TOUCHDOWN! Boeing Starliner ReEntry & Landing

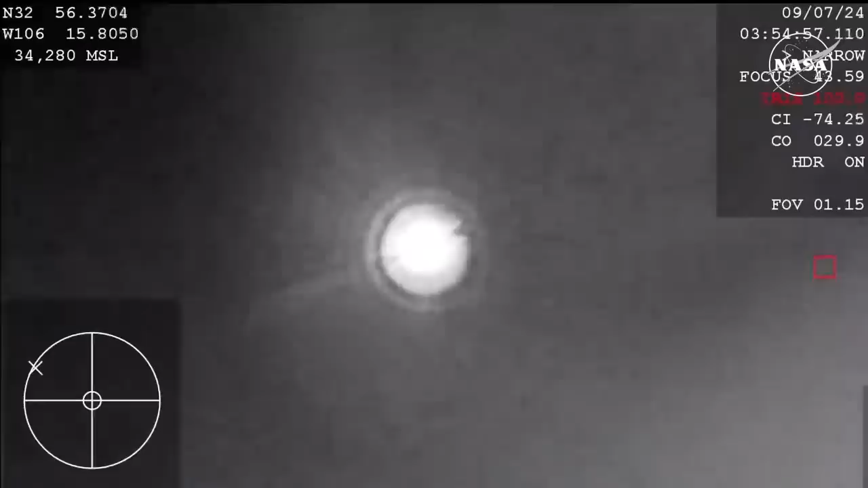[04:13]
And the strobe lights on Starliner are now on. Starliner is now over the landing site and that strobe light will help the teams actually track Starliner on the ground because it is very dark out there. Now about 12 miles above the landing site and just 5 minutes away from landing.
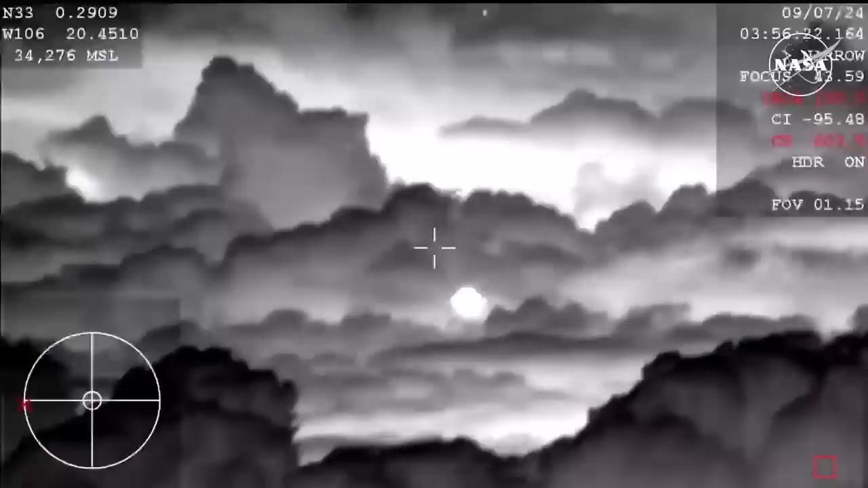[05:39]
And that action your senior screen. Forward heat shield and drogues out.
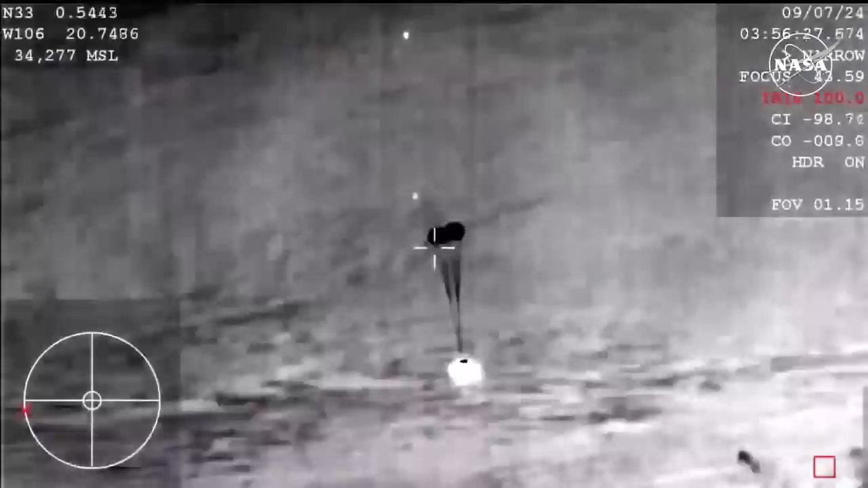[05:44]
Really interesting view of this coming down from the WB-57.
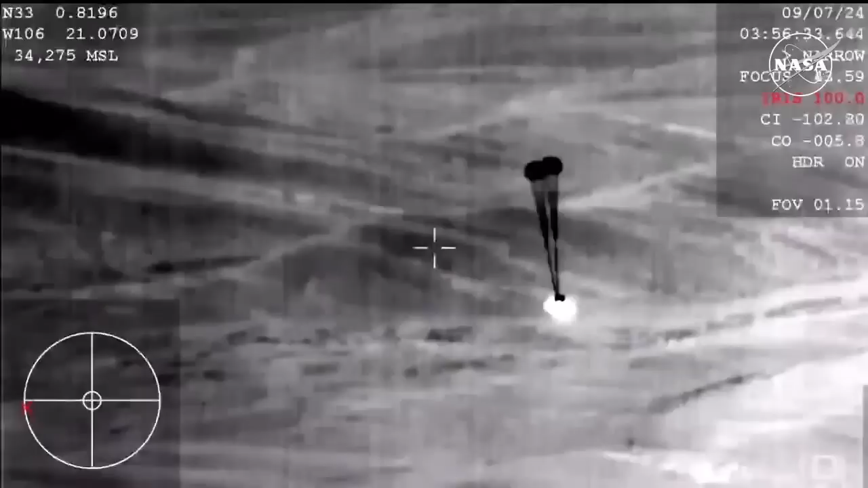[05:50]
See those two drogue parachutes now deployed.
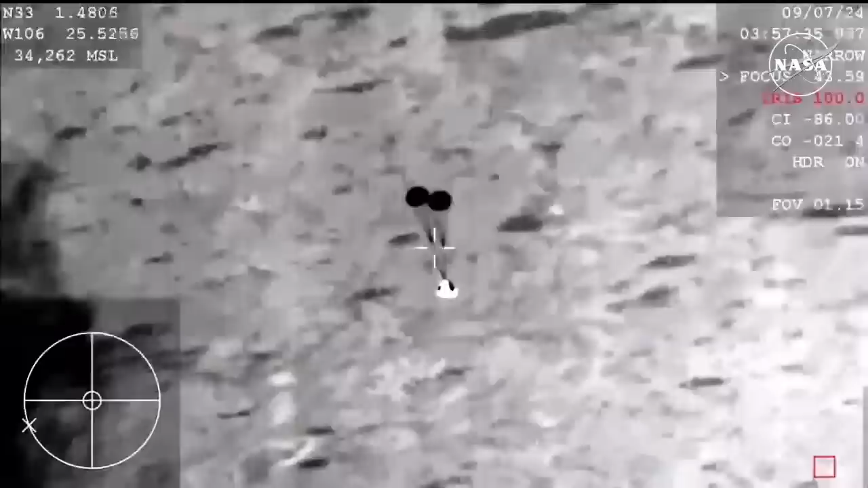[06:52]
After those mains are out we'll see the bottom heat shield that has been protecting Starliner
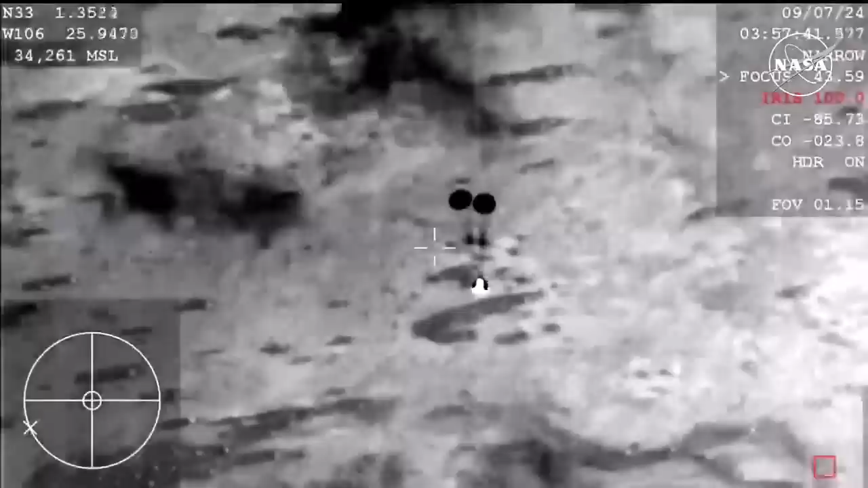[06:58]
through its journey through the atmosphere come off. That makes way for the landing airbags to deploy.
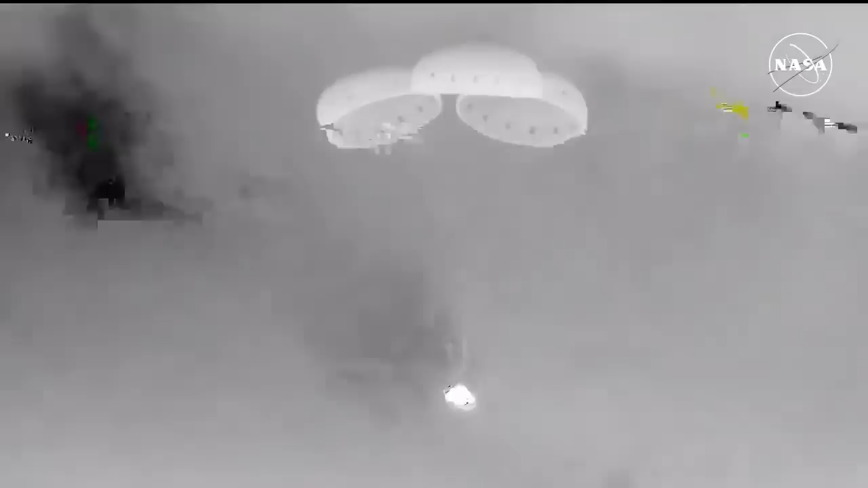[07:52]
Just a little over two minutes until the expected landing time. And we heard the rotational handle has been released so you can see that tilt evened out. Next up is the back heat shield jettison. And there it goes. That again makes way for the airbag inflation. Nice to see that. You can see the airbags deploying there on your screen. Those airbags are filled with nitrogen as they guide Starliner safely back to the desert floor.
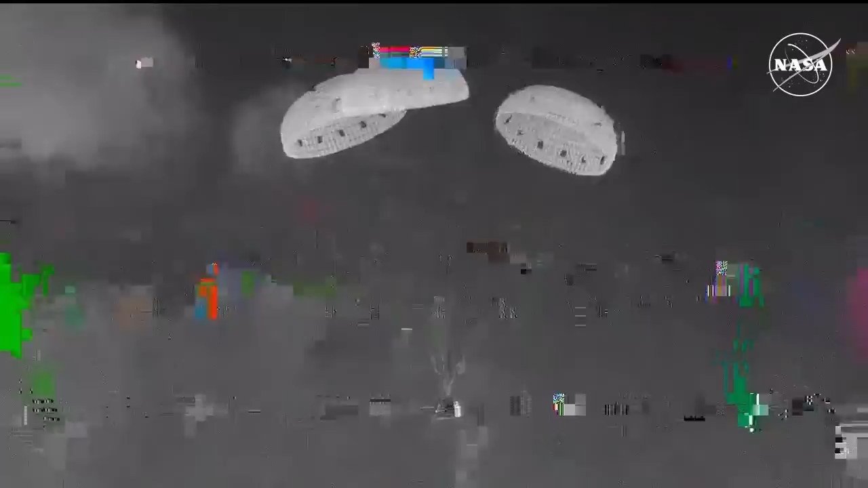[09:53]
You're just about 15 seconds away from expected touchdown.